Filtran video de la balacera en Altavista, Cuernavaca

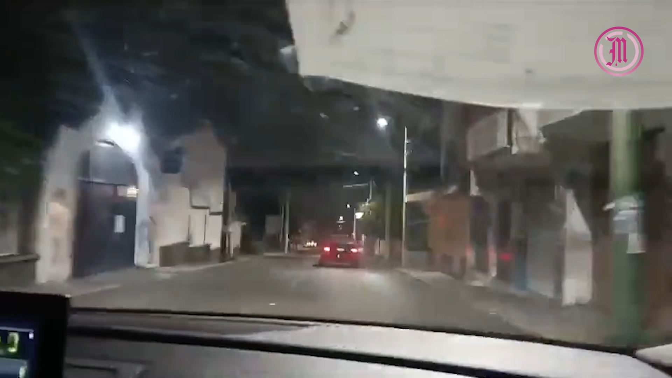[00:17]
En redes sociales circula un video que mostraría los momentos en que se registró uno de los enfrentamientos armados ocurrido en la madrugada de lunes en Cuernavaca,
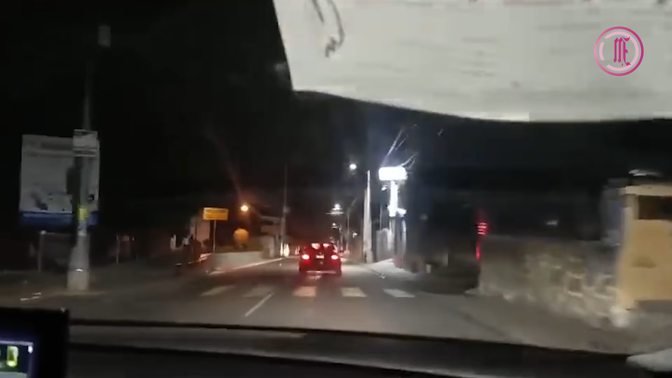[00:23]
hecho que junto con otros más dejaron como saldo nueve muertos, entre ellos dos policías fallecidos. El material que se ha difundido en grupos de WhatsApp muestra cómo un automovilista se desplaza en su auto por las calles de Alta Vista, acompañado de un copiloto que graba una caravana de por lo menos siete autos.
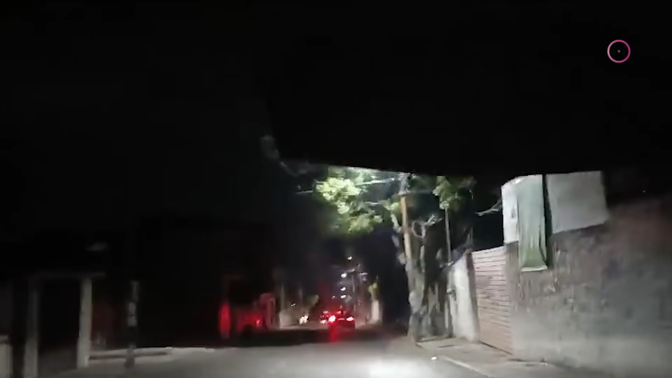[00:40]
Posteriormente, el auto donde se desplazan se detiene en la calle donde se registró el enfrentamiento, desatándose la balacera.
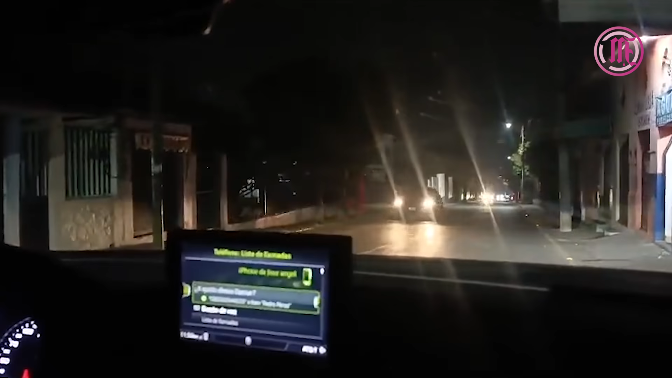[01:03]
El conductor permanece unos segundos en el lugar cuando inicia otra ráfaga de disparos.